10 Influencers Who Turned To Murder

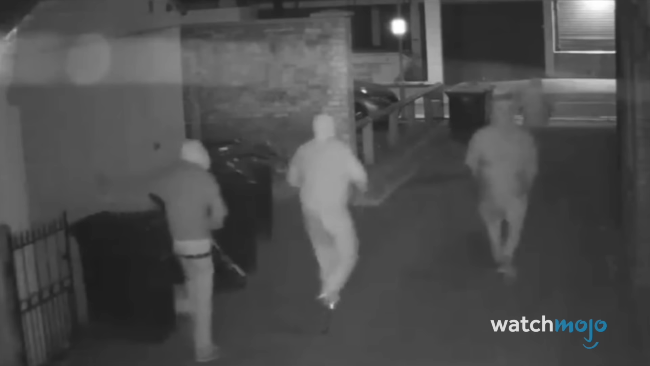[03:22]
In 2018, the five broke into Golomovsky's home in Bedford, England, and fatally attacked him as he slept.
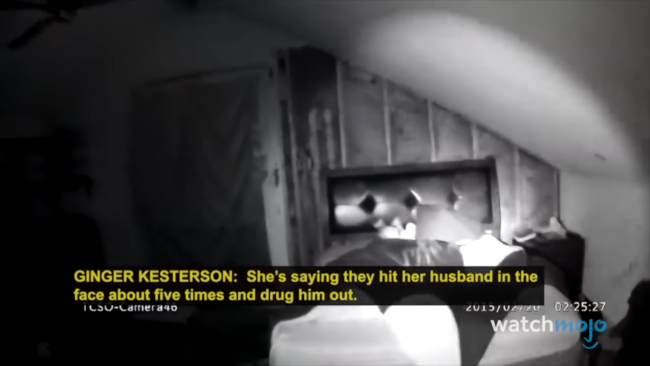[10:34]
They were called as a distraught Wolford said she'd witnessed a home invasion and been tied up as her husband, Ernie Ibarra, was kidnapped.
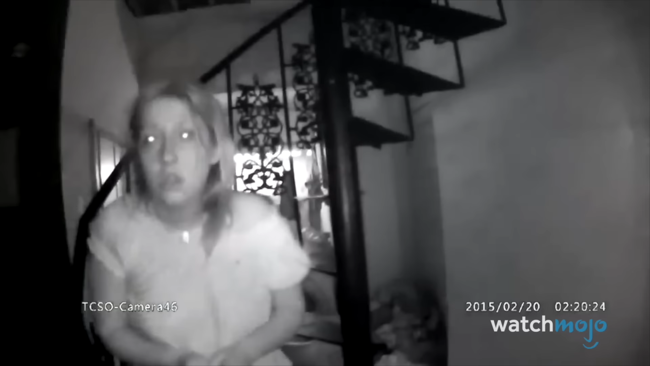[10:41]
So walk me through what happened. I don't honestly know what happened. Okay. I was in bed asleep, and we heard a noise, and the second I was able to open my eyes,